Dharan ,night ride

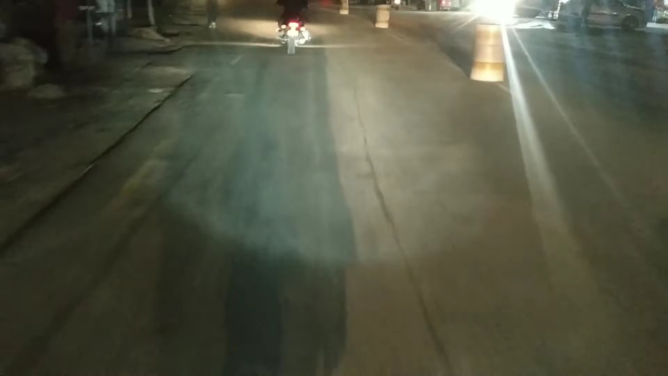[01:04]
भए पनि एक राइड गर्न गइरहेको यो चाहिँ हामी बरगाछीको बाटो हुँदै यस धरानको नाइट राइड चाहिँ रमाइलै हुन्छ अहिले चाहिँ म
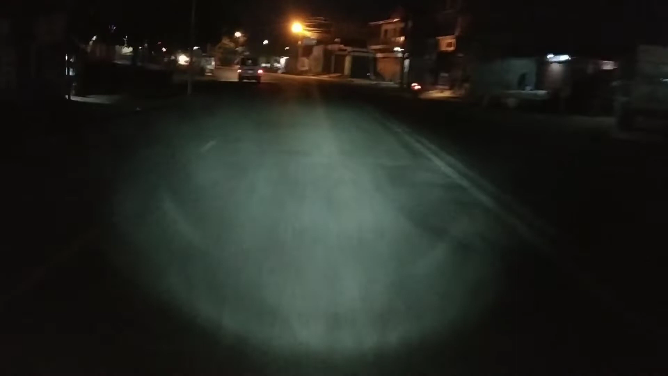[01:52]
बाटो चाहिँ एकदम राम्रै भएको छ मरम भएको टाइम टाइममा यस ठिकै छ लाइट गर्नु अब धरान तलदेखि उतादेखि तल जाँदा चाहिँ एकदमै डर लाग्दैछ बाटो अहिले
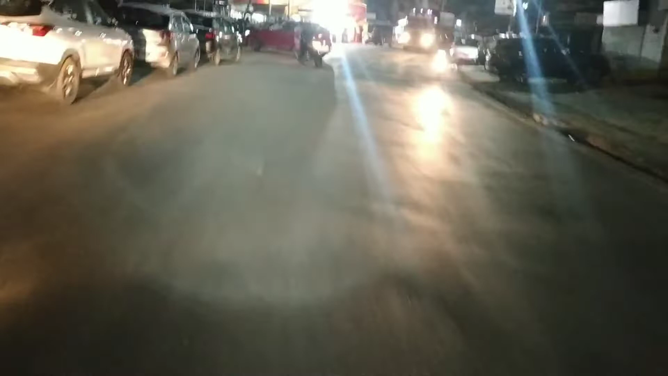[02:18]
त्यसैले अहिले हेर्दा त यहाँ आज होटल गजुरमा यहाँको पार्टी रहेछ एकदम डेकोरेसन राम्रो चलिरहेको छ
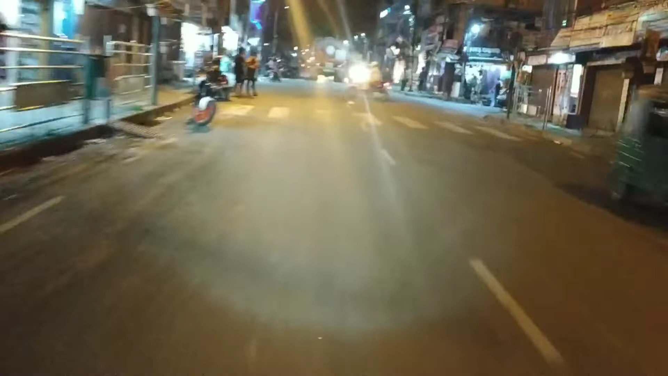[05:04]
अब हामी लगभग छाता चोक आइपुग्यो